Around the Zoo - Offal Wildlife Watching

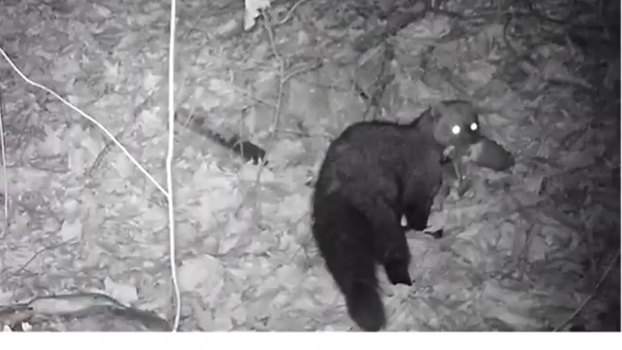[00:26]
When hunters harvest a deer, they field-dress the deer,
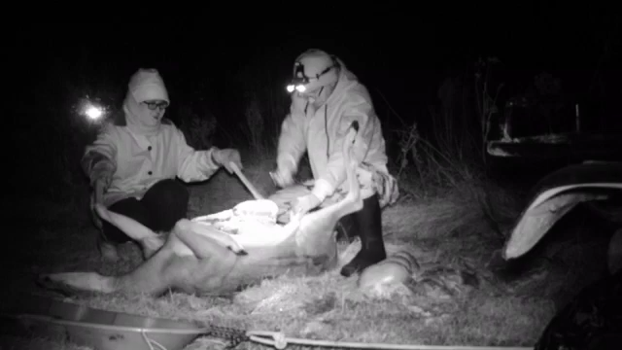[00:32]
meaning that they take out the internal organs to quickly cool down the animal so that the meat doesn't spoil. The remains are a highly nutritious food source for numerous scavenger species of all sizes.